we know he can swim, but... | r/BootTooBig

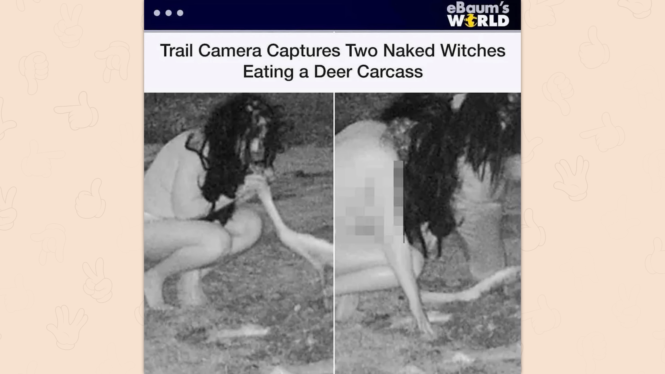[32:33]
witches how do you know they're witches and not just naked people okay see that's kind of discriminatory he's the king of all birds